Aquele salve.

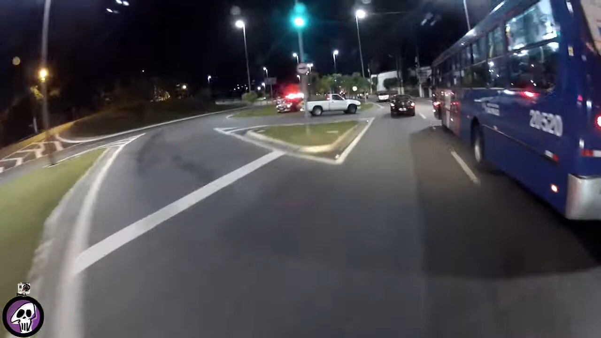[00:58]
Que que aconteceu por aqui, deixa eu ver, ali não vi nada